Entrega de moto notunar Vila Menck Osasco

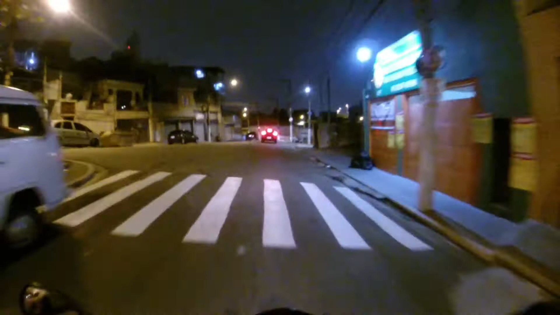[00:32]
Só buraco, mano. Cê é louco.
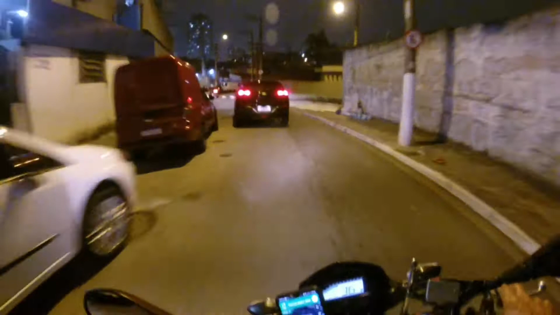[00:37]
Porém, na pandemia, nós tá no corre, rapaziada. Essa aqui é a semana, na segunda-feira dos feriados, de os caras emendou tudo em São Paulo, mano. Feriado a semana toda, nem um dia útil. E vamos que vamos.
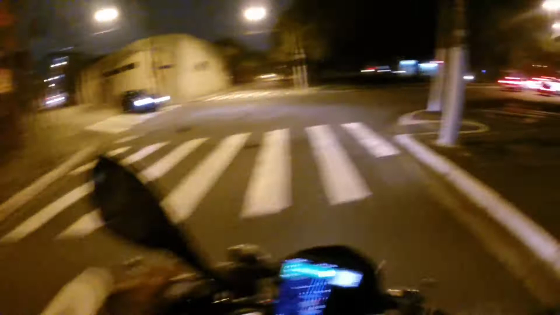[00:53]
E nós estamos andando marcha.
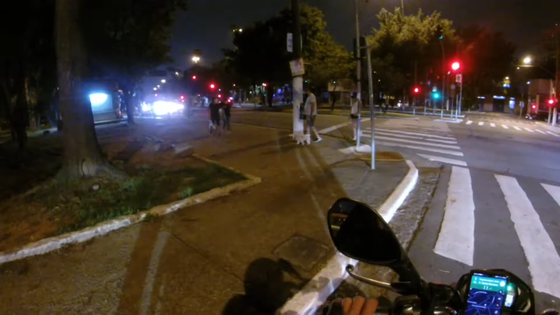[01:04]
Vamos, farolzinho, abre, que nós quer mandar marcha na motoca.
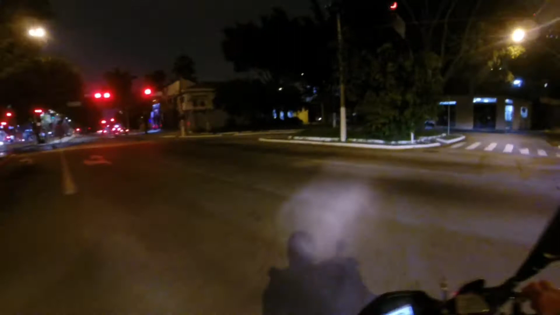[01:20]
Marcha, mandou marcha no vermelho.
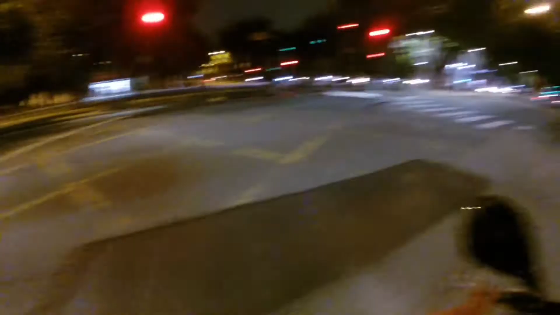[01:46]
E vamos que vamos no vácuo.
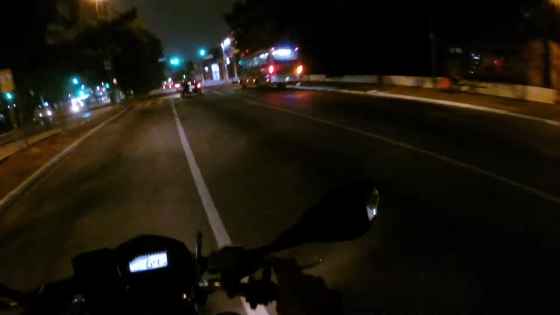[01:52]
E a 160, será que busca os caras? Mandar a marcha, que essa área aqui é considerada perigosa na boca dos motoqueiros.
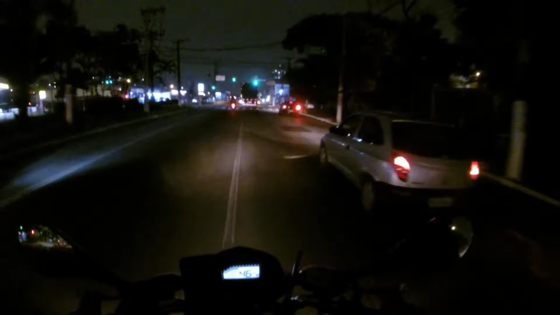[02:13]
Na onde vários já perderam a moto aqui nessa quebrada aqui, mano. E vamos que vamos, marcha com o Vavá Motoca, partiu Osasco. Vamos pegar acesso pra marginal. E vamos que vamos.
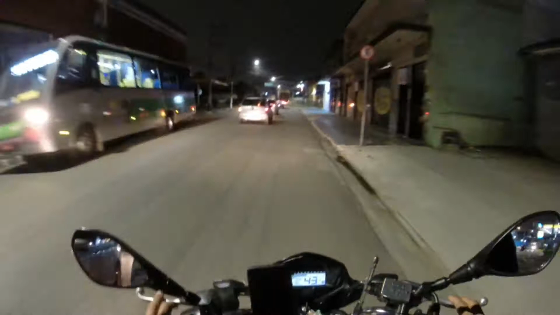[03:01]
Vamos sinalizar nossa entrada aqui. Sentido marginal.
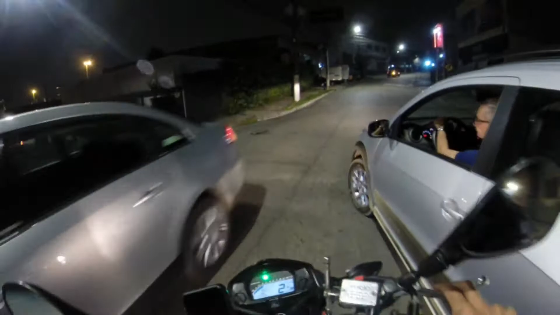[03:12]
O cara vai entrar na... pra onde com essa seta aí, mano?